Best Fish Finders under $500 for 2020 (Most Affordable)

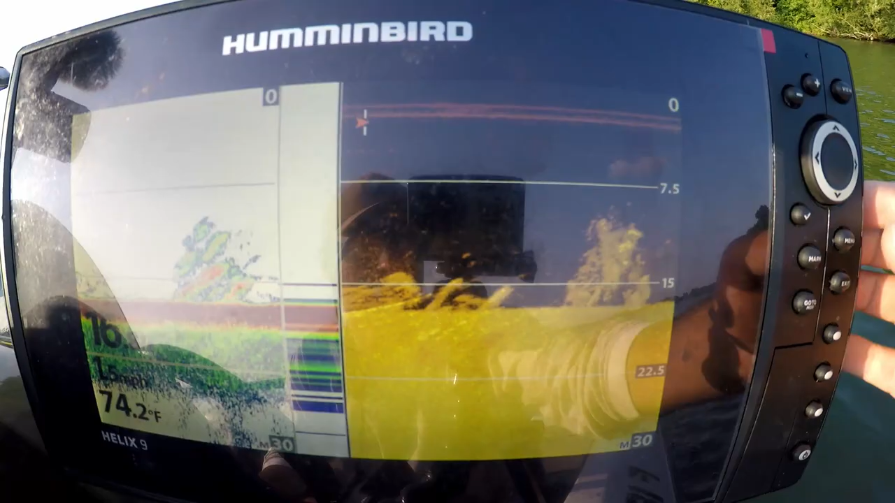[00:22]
On screen: water 74.2°F
and so I'm gonna walk through kind of what
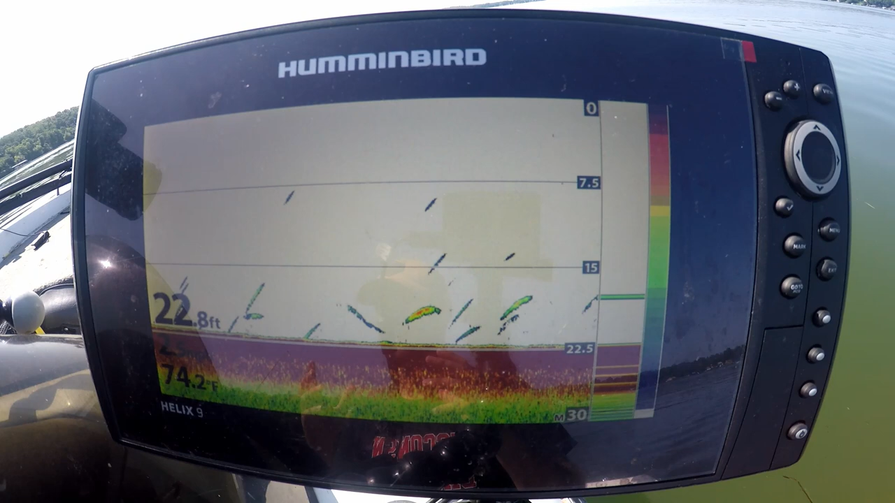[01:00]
On screen: depth 22.8 ft, water 74.2°F
requirement is 2d or traditional sonar it's not really a requirement because all fishing sonar has it except for just chart plotter GPS's 2d sonar is great to determine the
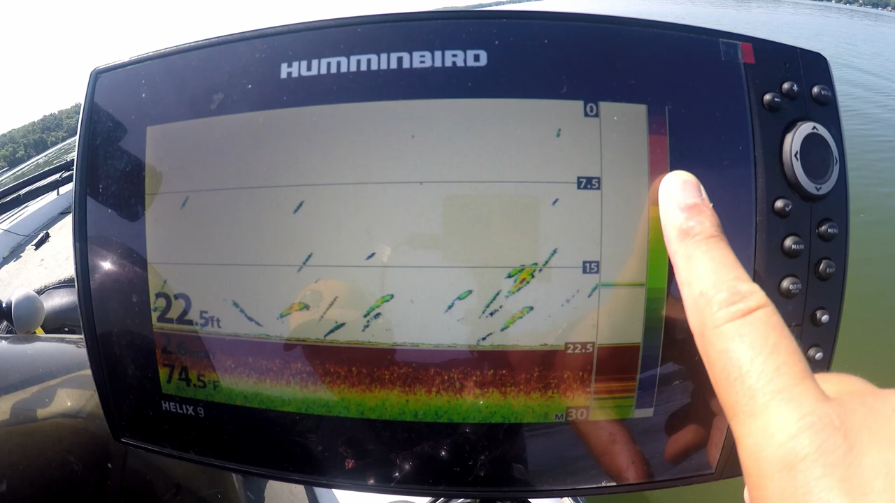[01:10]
On screen: depth 22.5 ft, water 74.5°F
size of the object or fish directly below your boat because of its color palette depending on what kind of color palette you have mine the darker red images that you probably
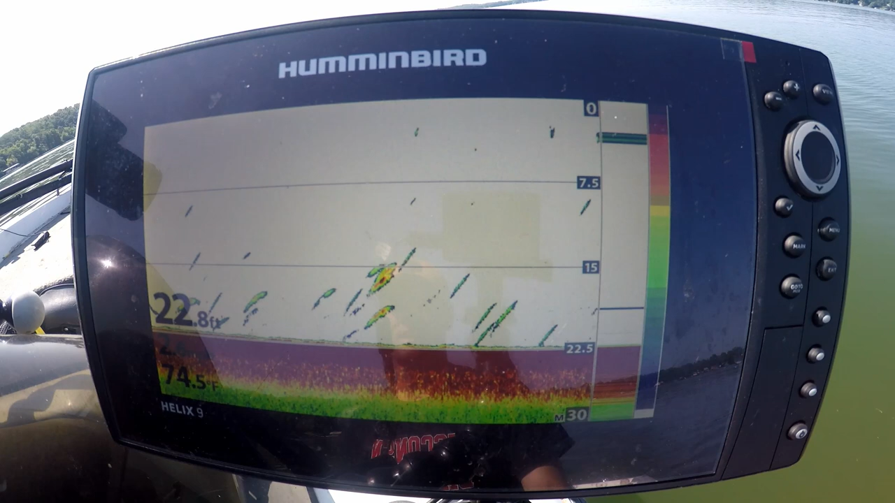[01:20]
On screen: water 74.5°F
see here these are stronger signals which usually means bigger fish or bigger pieces of structure or cover that I'm looking at 2d sonar is universal among pretty much all fish finder units the second thing is down
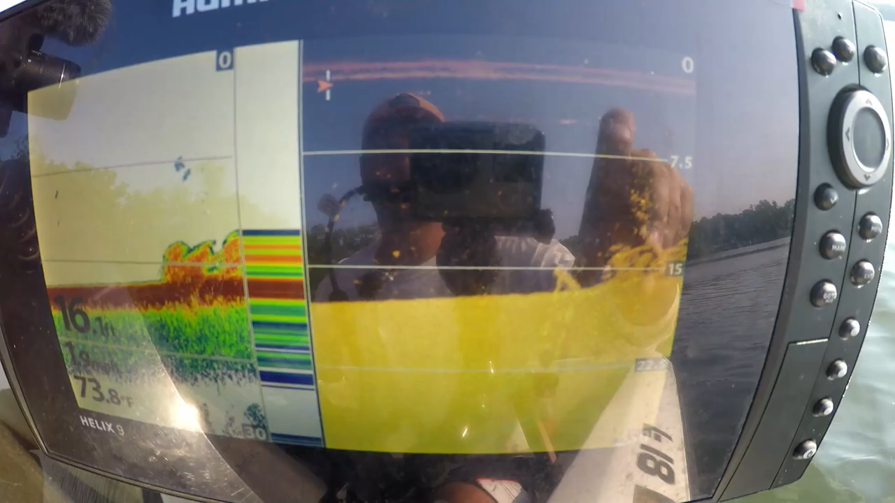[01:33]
On screen: water 73.8°F
imaging down scan
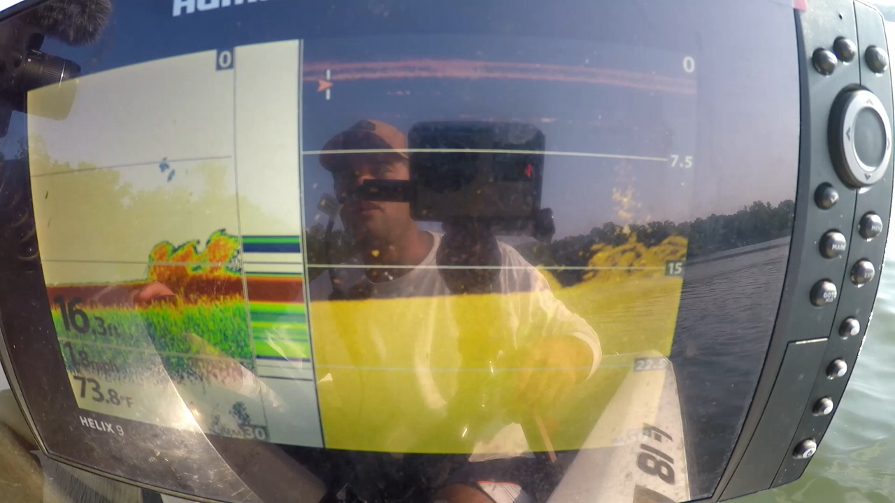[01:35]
On screen: water 73.8°F
or down view these are called different things depending on the manufacturer Humminbird uses down
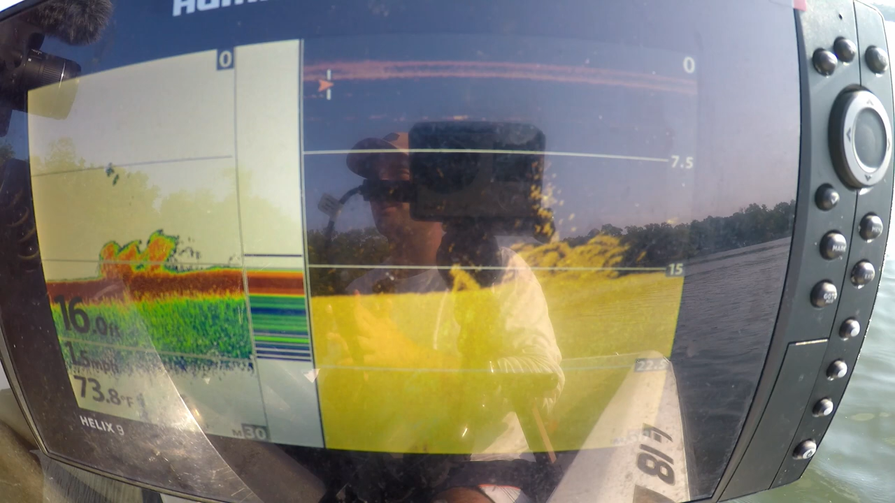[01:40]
On screen: depth 16.0 ft, water 73.8°F
imaging Lowrance uses down scan and Garmin uses down view they all mean the same thing they're looking directly below your boat a little bit wider sonar cone than your 2d sonar but what really makes down imaging shine is
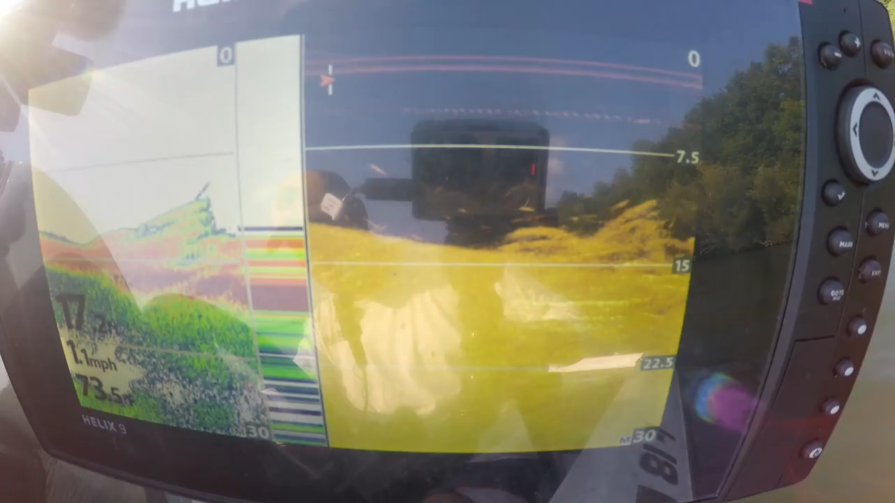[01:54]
On screen: speed 1.1 mph
the separation between fish and a brush pile or fish in the bottom so that separation is
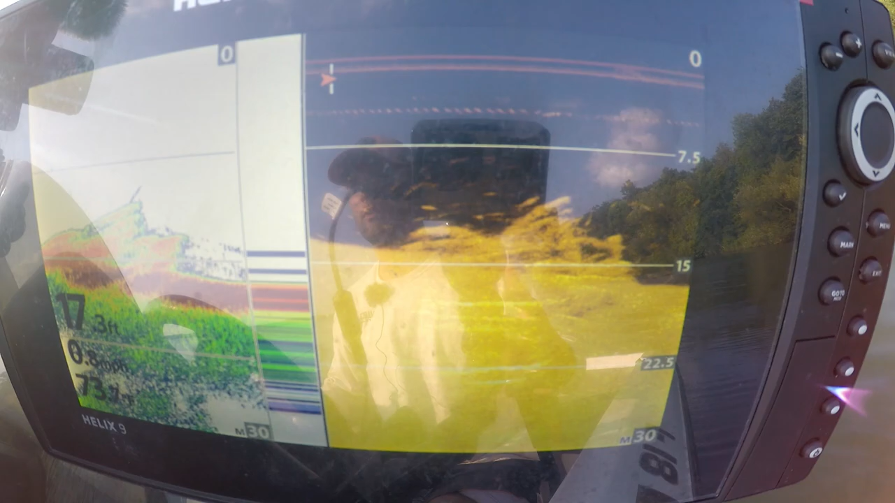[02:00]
very clear compared to your 2d or traditional sonar if you
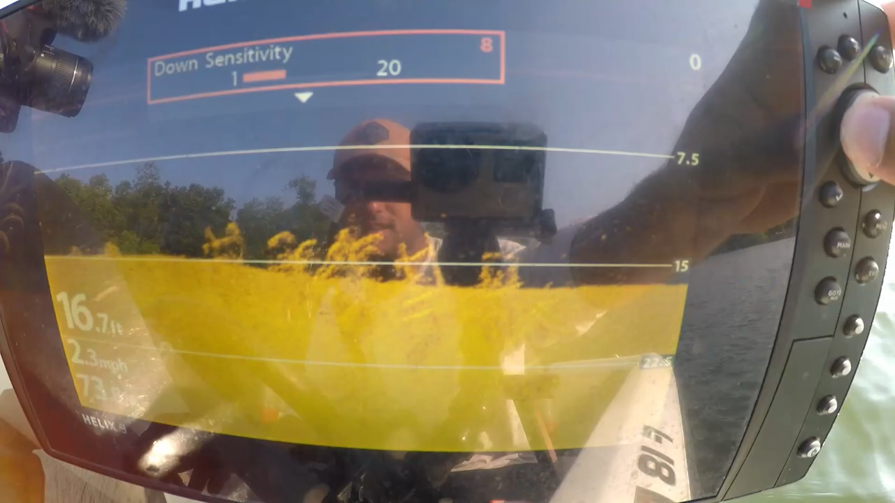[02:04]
On screen: depth 16.7 ft, speed 2.3 mph
fish a lot of brush piles or you fish a lot of rocks or maybe fish that are on the bottom like
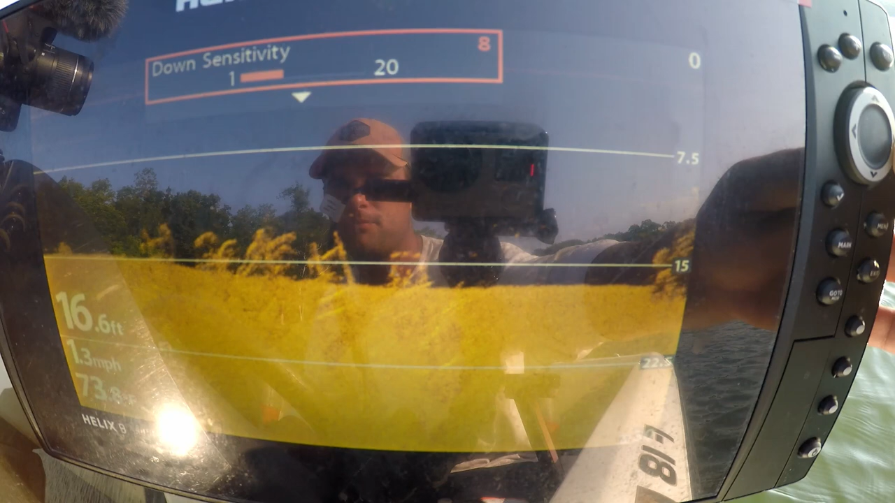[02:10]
On screen: depth 16.6 ft, speed 1.3 mph
walleye or catfish or something that are fairly consistently on the bottom that separation between the actual lake bottom or river bottom that you're fishing and the fish is very very clear with down
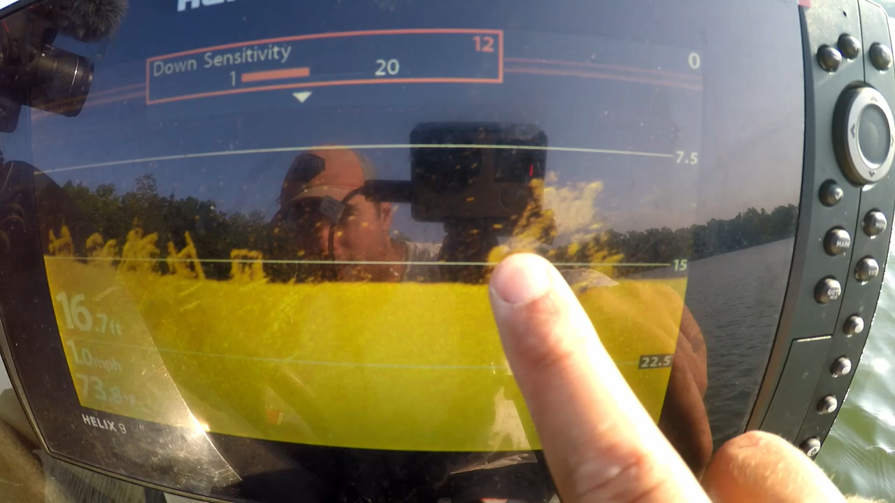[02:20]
On screen: depth 16.7 ft, speed 1.0 mph
imaging and last but certainly not least actually I would highly recommend you save up if you don't have the $500 saved up yet you save up to that mark specifically for this piece of technology and that is side imaging sonar
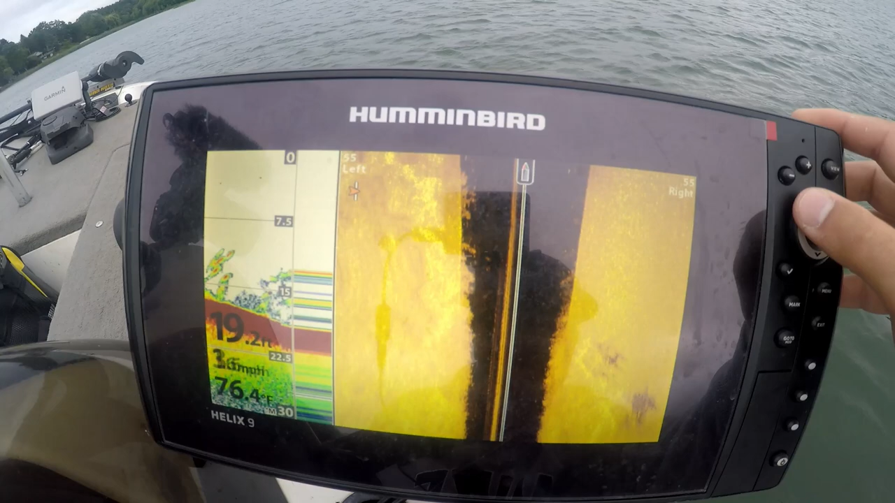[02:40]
On screen: water 76.4°F
side imaging sonar is key when trying to make the most of being out on the water especially if you're on a new body of water side imaging allows you to be very efficient when finding fish or structure you can scan left and the right of the boat depending on the manufacturer 100 to 150 feet left and right of the boat you can find weed edges you can find brush piles trees rock
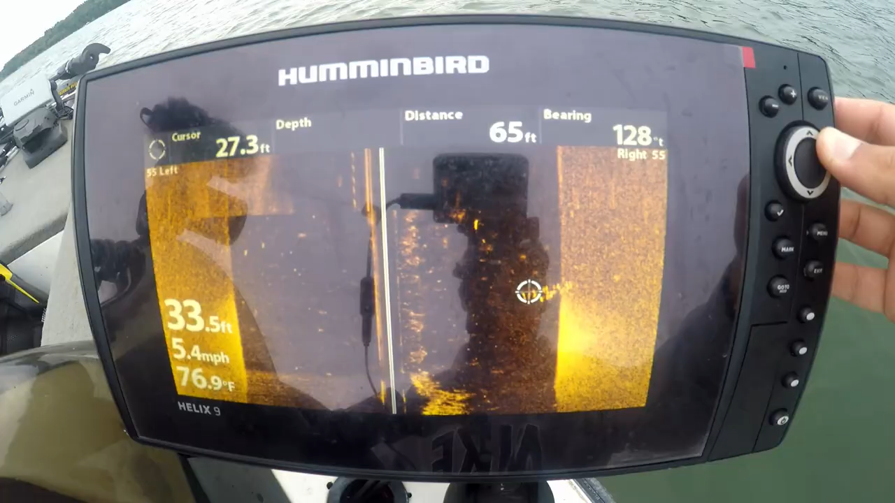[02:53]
On screen: water 76.9°F, speed 5.4 mph
piles and also schools of fish I do a bunch of videos on how to use side imaging sonar with my hummingbird unit you can check those out